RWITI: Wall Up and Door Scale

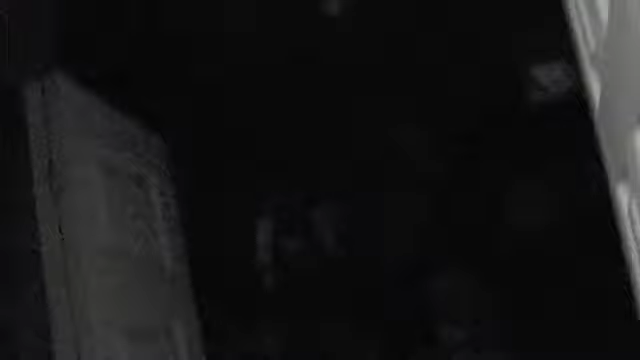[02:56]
This is also just more and more junk. This wall here. Once again, you see steel studs.